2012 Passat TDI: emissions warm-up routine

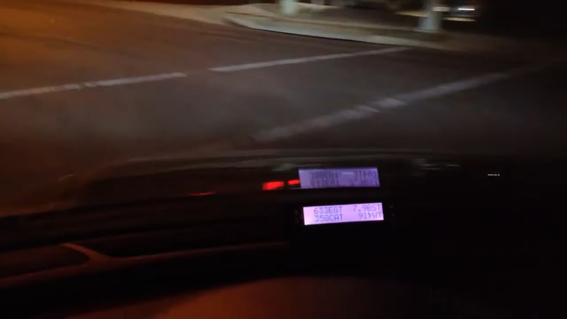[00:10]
which is when it hits third gear it will make the EGT's soar in an effort to get the emissions components off the temperature. We're at third gear now, EGT's top left on the scan gauge. We're going about 40 miles an hour, 1500 RPM, very light throttle. We found your representatives to be punctual, trustworthy, and meticulous about their work. The end result is beautiful and well worth the investment.